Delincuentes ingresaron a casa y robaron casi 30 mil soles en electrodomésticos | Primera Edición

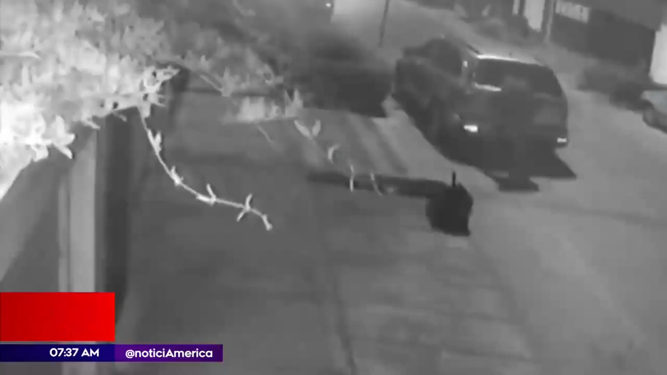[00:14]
Así ataca esta banda de robacazas. Llega en un moderno vehículo y se lleva todo lo que puede.
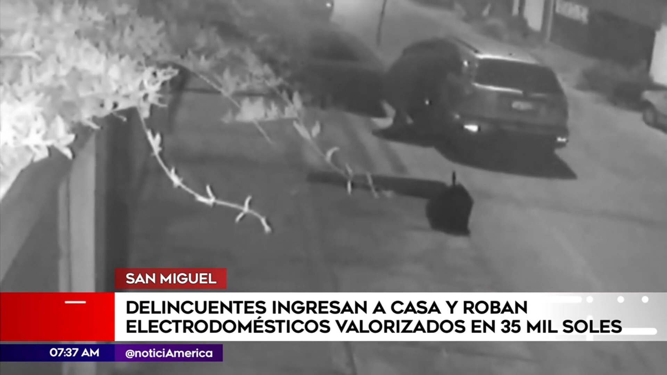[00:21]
El atraco ocurrió en esta tranquila calle de San Miguel, la noche del último sábado. Lo que se nota es que es una camioneta BMW, es una camioneta lujosa donde llegan todos los zampones. En 20 minutos, los delincuentes se llevaron 3 computadoras,